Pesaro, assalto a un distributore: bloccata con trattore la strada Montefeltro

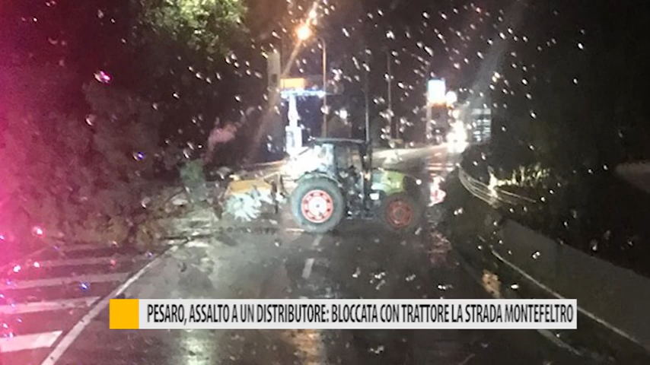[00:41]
la motosega messi dalla parte del casello d'autostrada in modo da isolare completamente l'area e permettere alla ruspa di devastare senza intralci il distributore